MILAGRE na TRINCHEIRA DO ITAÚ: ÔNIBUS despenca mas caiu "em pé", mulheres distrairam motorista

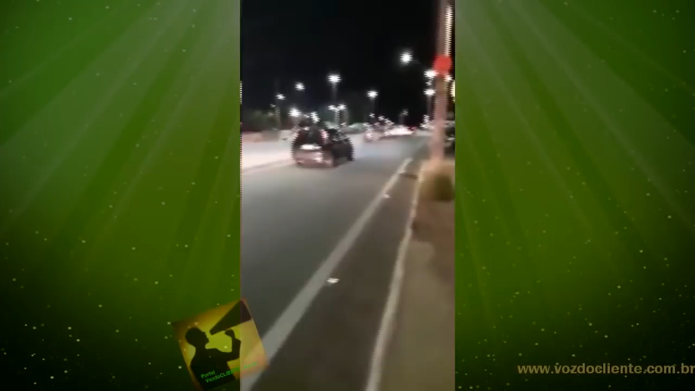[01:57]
Praça do Semig aqui, ó, o ônibus saiu direto, passou direto aqui, ó.
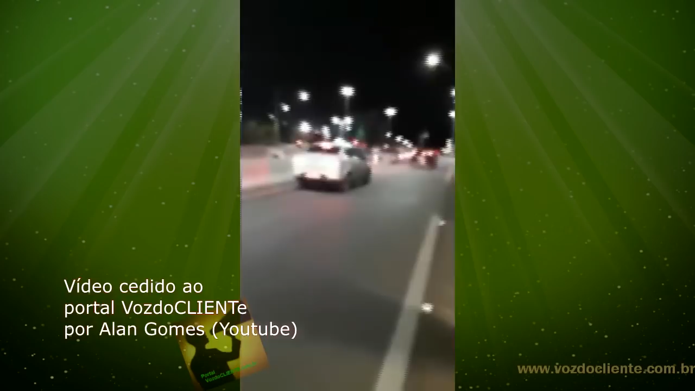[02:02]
Caiu da trincheira, pra ver aqui, ó. Filmagem mais perto aqui, tava filmando, o policial deixou filmar não. Vou chegar mais perto aqui, peraí.